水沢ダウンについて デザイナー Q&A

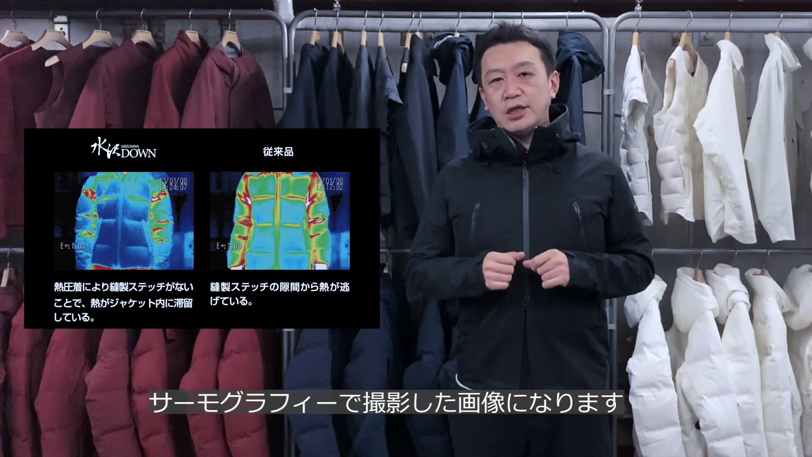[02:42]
向かって右側が従来のダウンジャケット、そして左側が水沢ダウンです。見ていただけると、
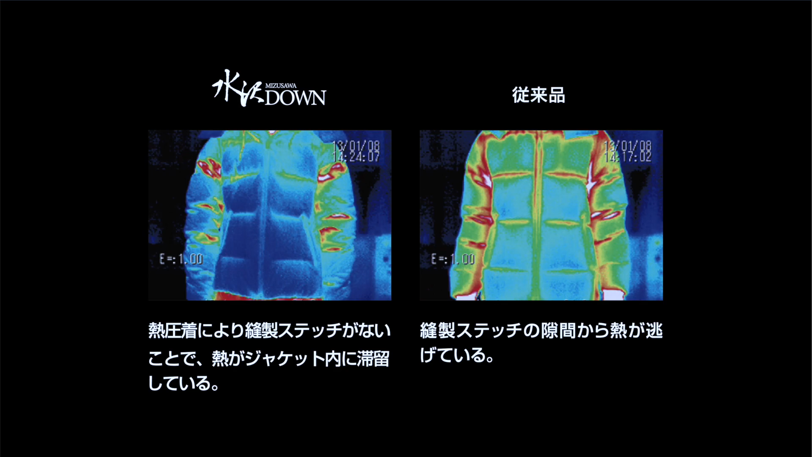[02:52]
従来品のダウンに関してはこのキルティングと呼ばれる、通常ステッチが入る部分ですが、この部分が赤くなっているのがお分かりいただけると思います。